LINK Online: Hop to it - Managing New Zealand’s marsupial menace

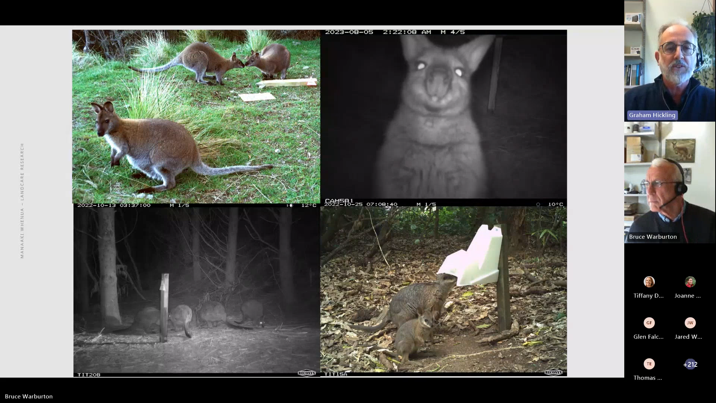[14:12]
It was relatively good at that, but not perfect. And so we manually checked. So here's examples of the kinds of wallaby photos we got. We would get considerable numbers of wallabies feeding at all the different feeder designs. Next slide. And there was a range of other species, predominantly possums. So we saw a lot of possums, and I'll tell you more about that in a minute.
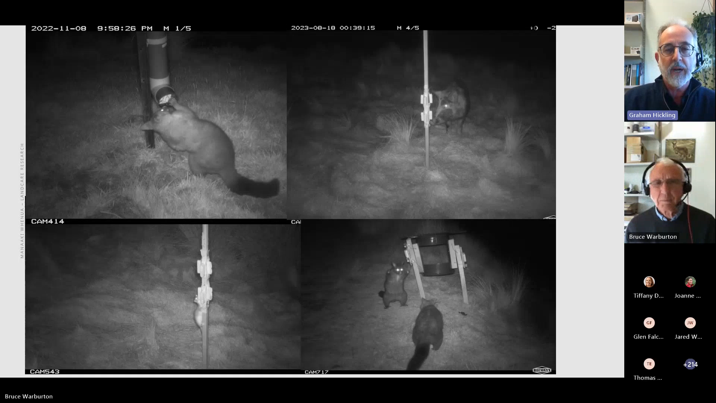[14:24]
But you can see upper right, there's a pig. Lower right, there's a stoat that's climbed up one of the strikers. We also saw hedgehogs up in the North Island. We saw a lot of rats, but the dominant two species we saw were wallabies and possums. And the possum part of the story is interesting. Next slide. Sorry, jumped ahead. So first thing to talk about is how did the feeder designs compare?
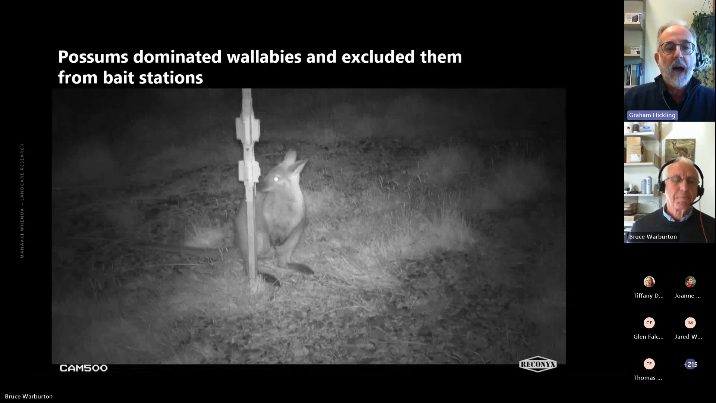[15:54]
So here we see a happy wallaby feeding away. But the next minute a possum arrives
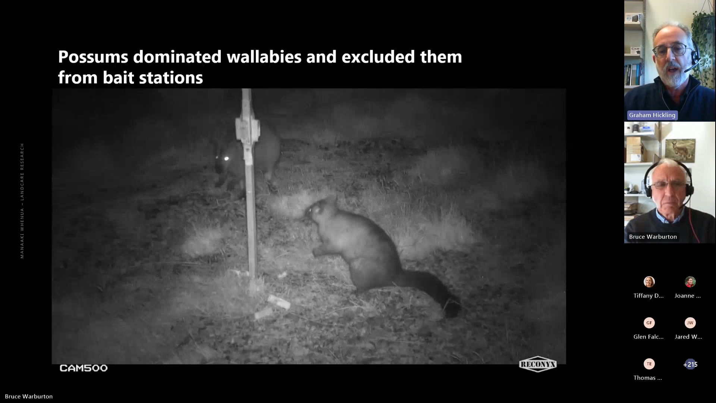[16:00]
and the possums are really aggressive and very socially dominant over wallabies, even though they have smaller body size. And so we saw a lot of wallaby possum interactions and in every single one of them the possum one.
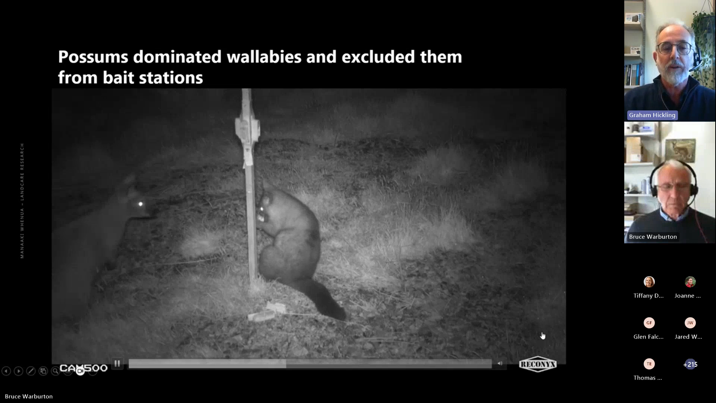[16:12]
And so there's a couple of issues there.
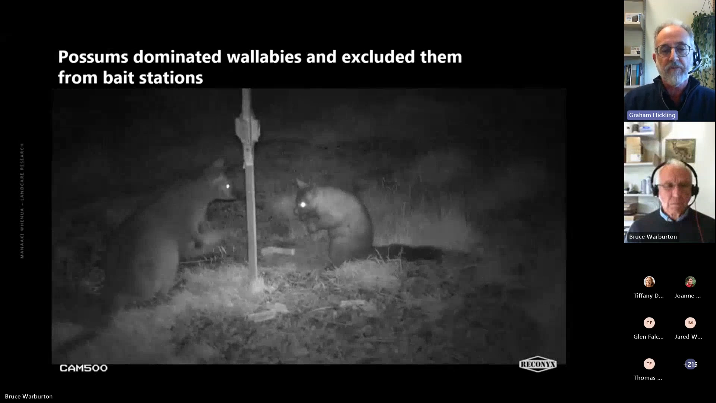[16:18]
The possums can drain the feeders before the wallabies get a chance to feed. Also, if the wallaby is there first, the possums can interrupt the feeding bout.
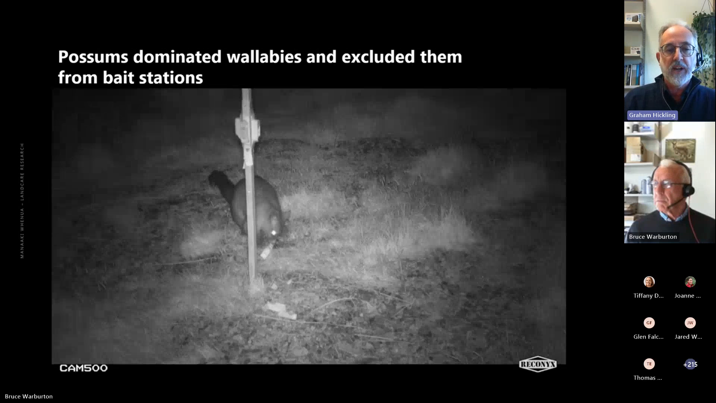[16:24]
And if it was a toxic bait, then you get the risk of sublethal dosing and bait shyness.